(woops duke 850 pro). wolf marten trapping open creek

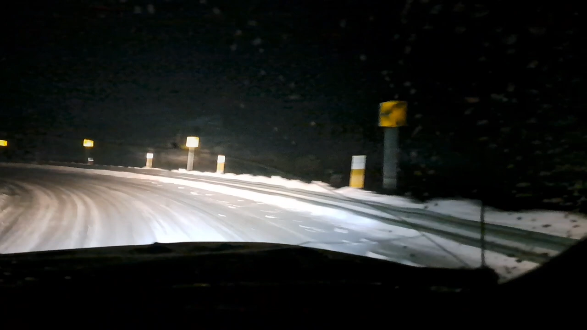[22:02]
should have used my phone it's got better zoom i guess yeah you want to turn around go back no no anyway little windy coming with three back through the pass and see the snow blowing there was some drifts back there on the one side that were three and four feet tall um kind of tapered out to nothing more towards center center of the road but eventually